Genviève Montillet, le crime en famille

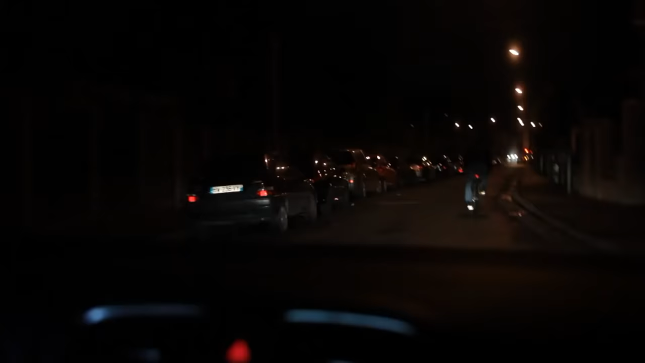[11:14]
Quand il voit l'homme sortir de chez lui, il le suit et attend le moment propice, une rue déserte pour passer à l'action.